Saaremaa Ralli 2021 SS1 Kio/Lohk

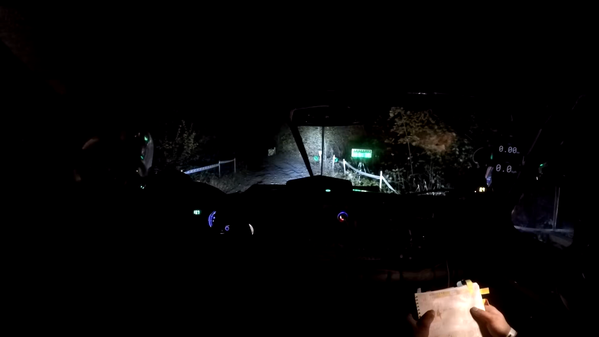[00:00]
Vasa 2 tugev 180, parem 3 Tulepa lähevad
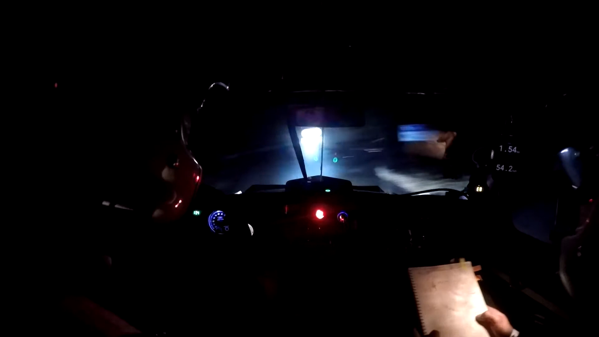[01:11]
Tubi 170, parem 1 1% eestladi Parem 1,
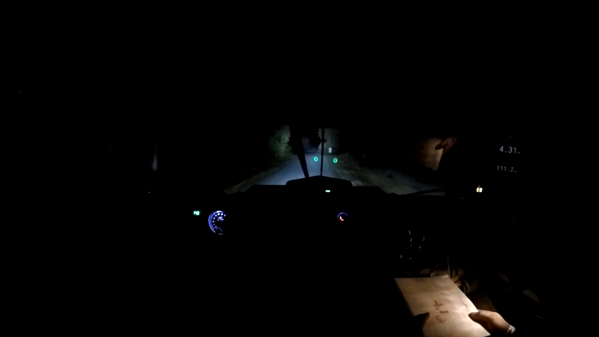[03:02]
Parem 1, viis kemp, parem 1 Parem 1, ja vasak 2 Vasak 2, 70, parem 4 tugev Parem 4 tugev? Parem 4 tugev Läheb 70, vasak 4 tugev Vasak 4 tugev, 200, finish 3, 2, 1 2,